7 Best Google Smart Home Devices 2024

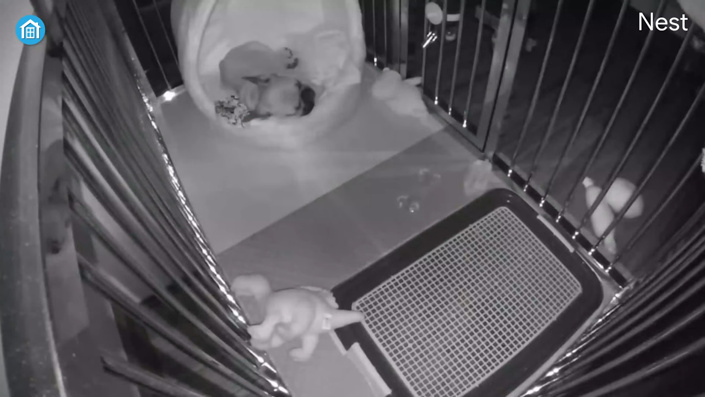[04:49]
On top of that, it's got advanced motion and sound detection which alerts users through a smartphone app if any unusual activity is detected.